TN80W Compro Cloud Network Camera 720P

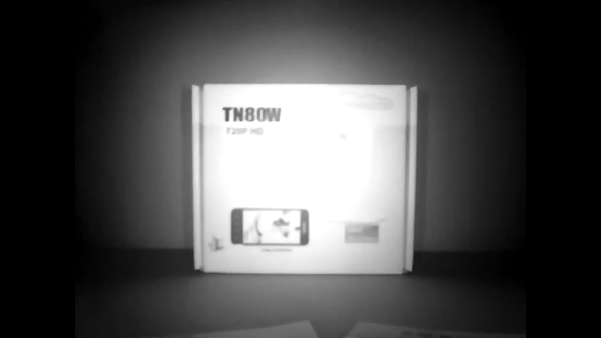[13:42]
but you can see that it makes things plainly visible versus a low light mode. So those are kind of the differences in the image quality that you might see.